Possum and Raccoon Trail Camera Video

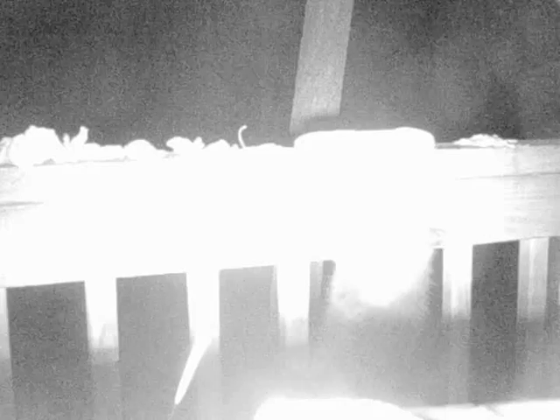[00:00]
hello here is a possum trying to climb up on my porch rail and he successfully does it
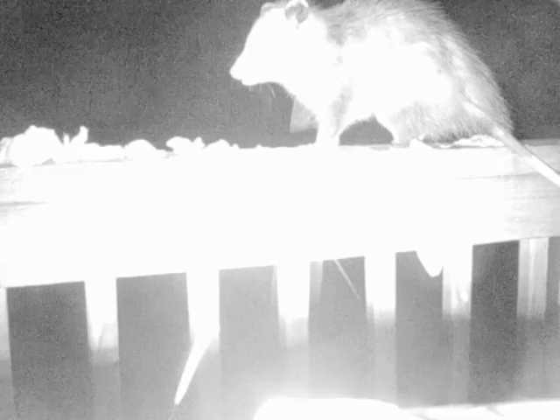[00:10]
now he's eating mango he really likes this mango slices it's dried mango slices i think it's interesting that his tail stays so straight look at that just it's like an arrow don't possums hang from their tails i don't know i can't i don't really know and he's eating some pumpkin seeds right there
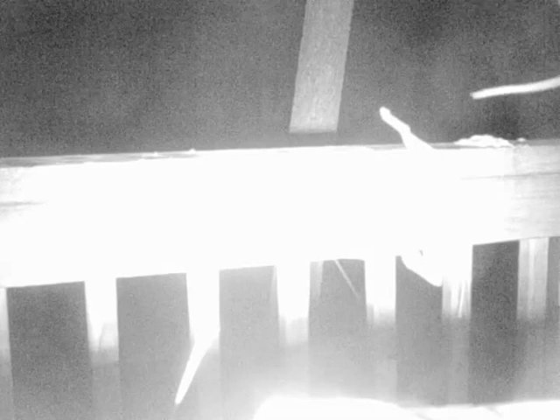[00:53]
sure are furry people animals whatever they are
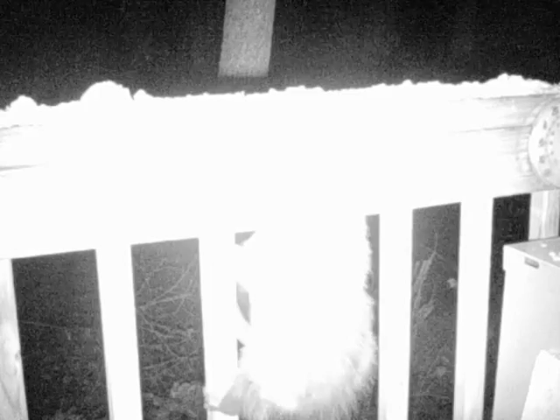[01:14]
there he goes he looks like the same one to me i can't really tell but
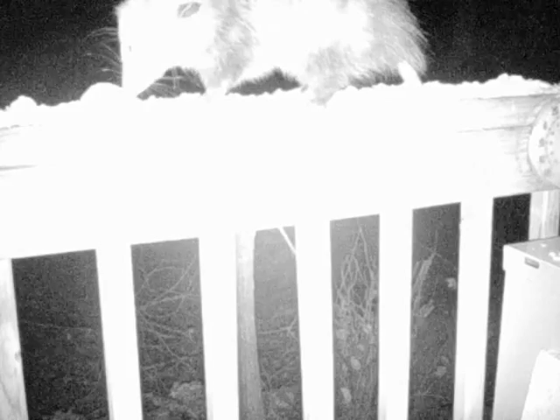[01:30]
it's a big chunk of cereal right there then he hops down then he comes back and he struggles to get up there maybe this is a different one a smaller one because the other one i don't know it's kind of hard to tell so it looks like a baby how big are baby possums